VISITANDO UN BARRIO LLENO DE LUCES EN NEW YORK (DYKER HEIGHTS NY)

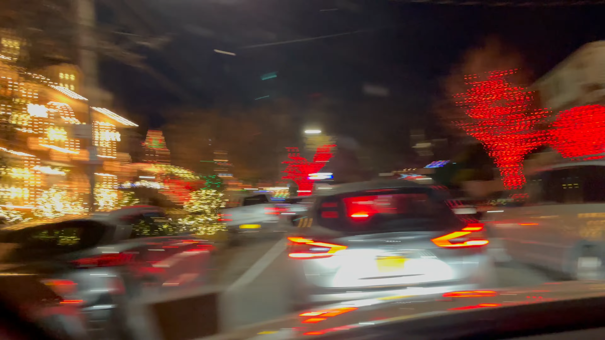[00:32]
Lo hacen todos los años, decoran las casas con las luces navideñas, y ahora decidimos mostrarle esto a mi gente. Mira, ahí se están tirando fotos, que tú creas.
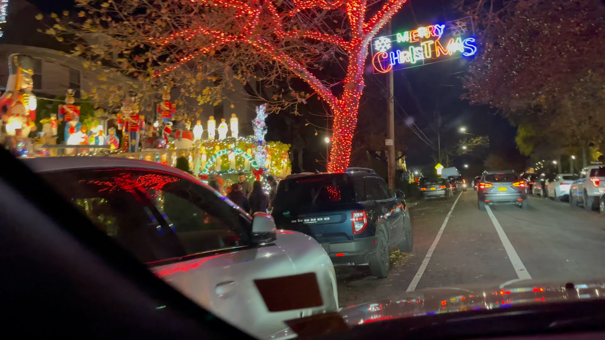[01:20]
Vamos a ver a la policía. Uff.